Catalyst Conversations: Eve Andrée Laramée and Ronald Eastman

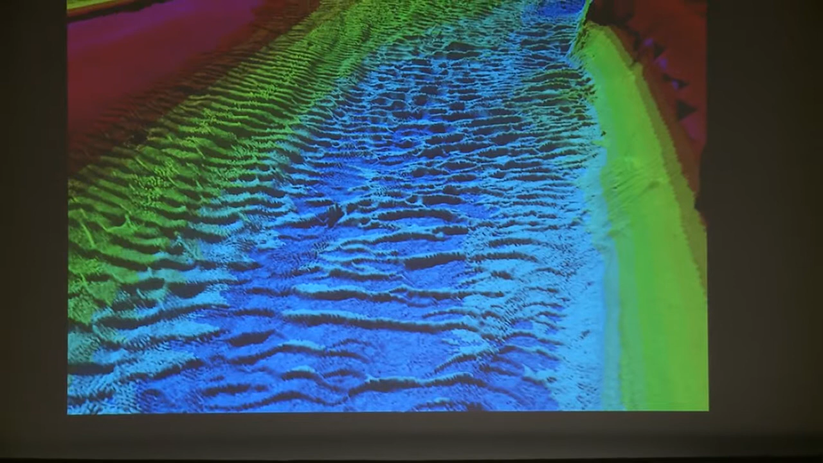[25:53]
I want to scan this particular area of the Hudson River to show people what this dredge canal looks like. So, it's kind of an earthwork in reverse. And what the irony, sort of the deep irony of this is, is that, you know, the Army Corps of Engineers dredged it before the full environmental study could be done. And as it turned out, this sugar mud had a lot
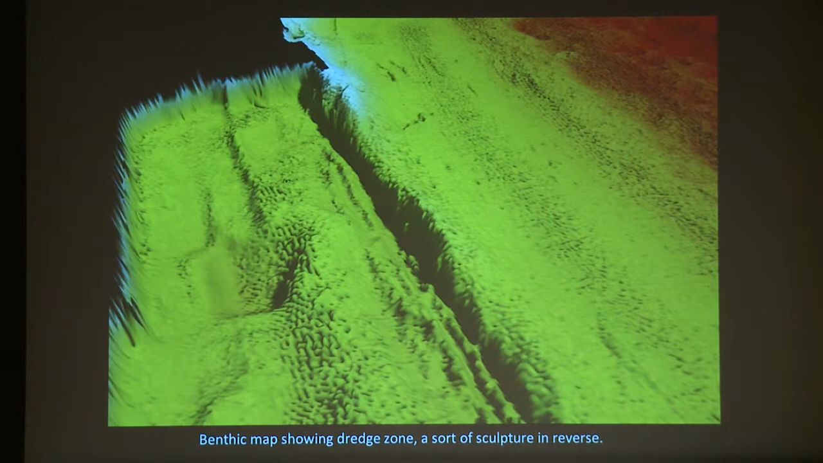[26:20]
of residue from the GE spill of PCBs and dioxins. So, it was contaminated material, which was then used to remediate a more contaminated